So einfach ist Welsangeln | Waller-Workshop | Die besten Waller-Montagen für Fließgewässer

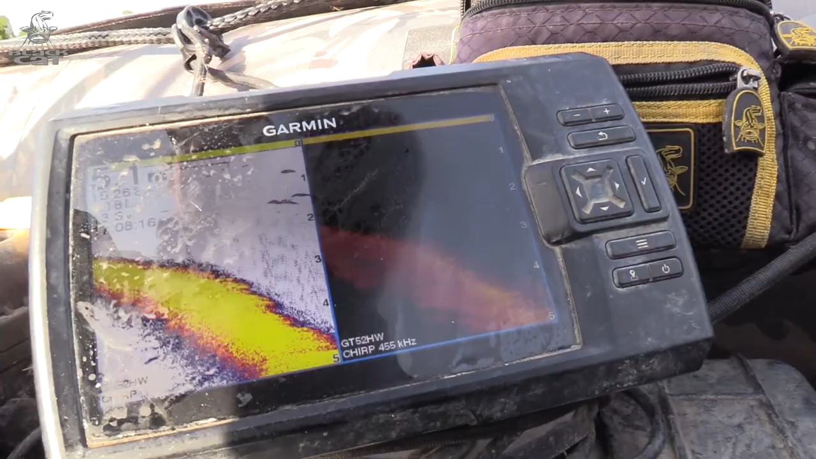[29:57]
Seht ihr hier, es geht auf 6 Meter runter von 2 Meter Wassertiefe, langsam wieder hoch.
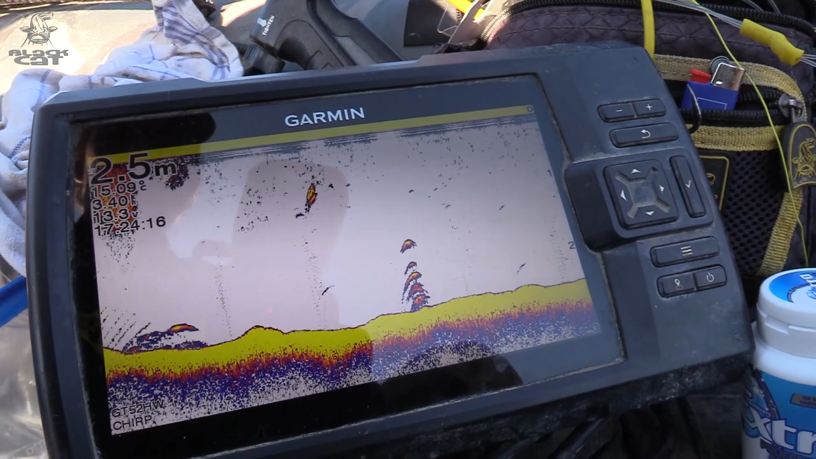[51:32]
On screen: depth 2.5 m
Momentan haben wir hier noch eine Wassertiefe von 2,5 Metern. Und gleich geht richtig abrupt eine ganz scharfe Kante runter.
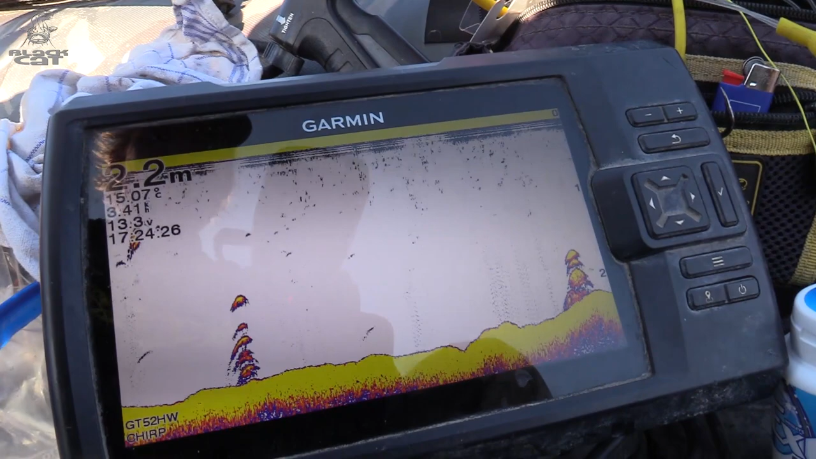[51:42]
On screen: depth 2.2 m
Und dort in dem Bereich vermuten wir die Waller. Hier seht ihr ein bisschen Totholz im Wasser, ein paar Krautfelder.
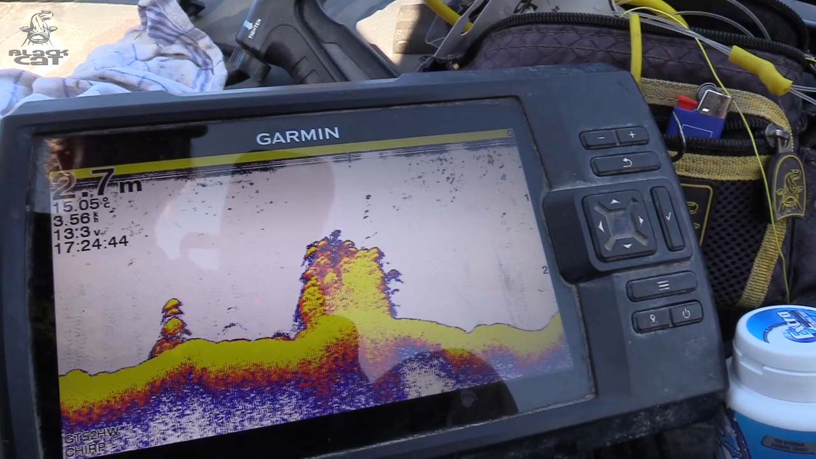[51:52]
On screen: depth 2.7 m
Jetzt geht es noch mal einen kleinen Schwung hoch.
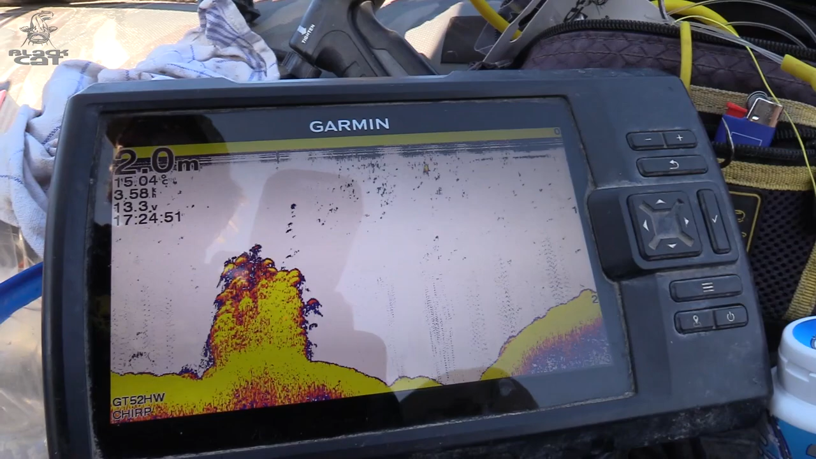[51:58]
On screen: depth 2.0 m
Und jetzt kommt gleich die abfallende Kante.
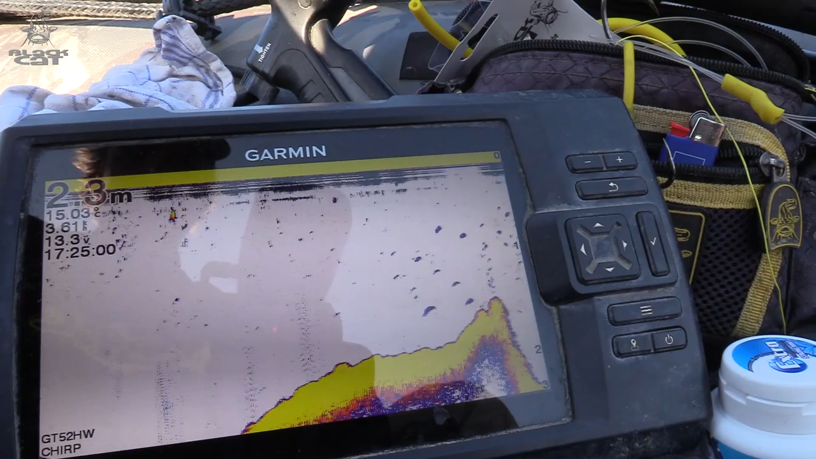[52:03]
On screen: depth 2.3 m
Hier seht ihr, wie es runtergeht. Also richtig starke Kante in das alte Flussbett hier der Donau.